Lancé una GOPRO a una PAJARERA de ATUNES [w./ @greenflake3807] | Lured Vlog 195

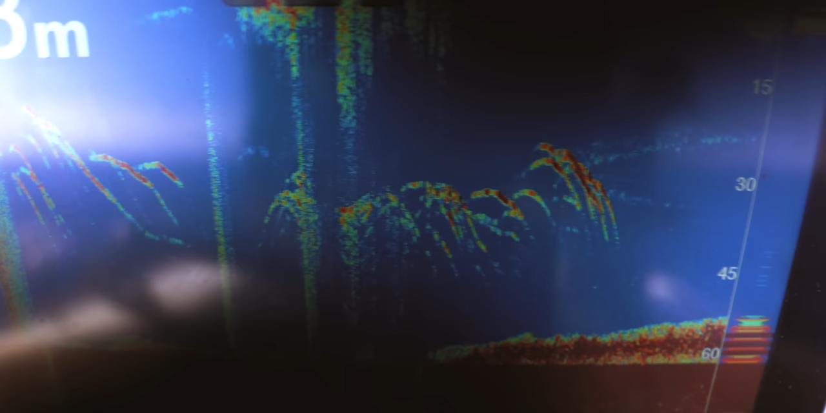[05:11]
Esto debe ser langosta. percebe. Lenguado. Lenguado, podría ser, a veces suben del fondo.